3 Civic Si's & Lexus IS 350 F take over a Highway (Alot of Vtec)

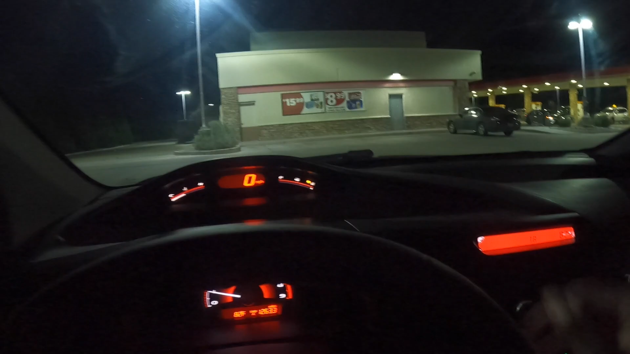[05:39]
Luckily, we already at a gas station, so that makes everything easy.